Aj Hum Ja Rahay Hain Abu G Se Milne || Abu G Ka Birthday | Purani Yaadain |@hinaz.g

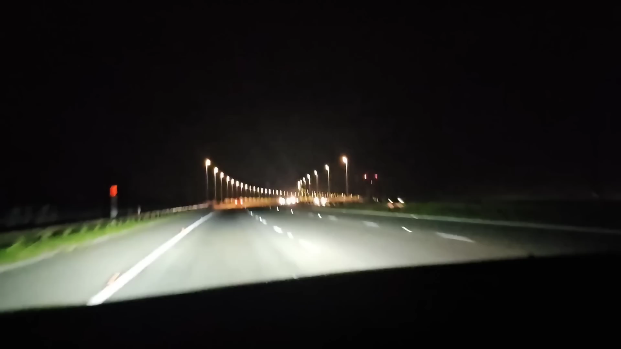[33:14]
तो ये है जी अब हमारा वापसी का टाइम तो हम जो है बस ब्रिज क्रोस करने वाले हैं तो ये था